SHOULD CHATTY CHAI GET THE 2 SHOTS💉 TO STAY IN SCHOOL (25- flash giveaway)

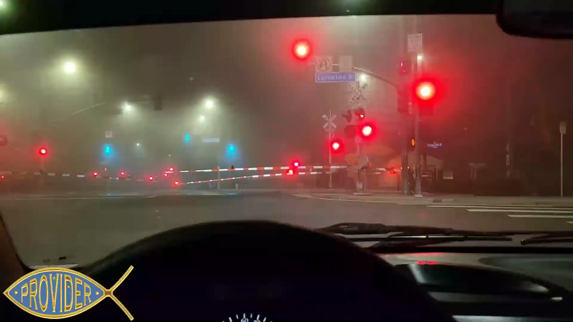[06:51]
Foggy night in the city, guys. We wrapping our day up, man. We on our way back into the pad. Trying to figure out what we gonna eat for dinner, man. It's extra foggy. Look at that, y'all. It's a trip how LA be doing the winter. Look at that. Train creeping through the air.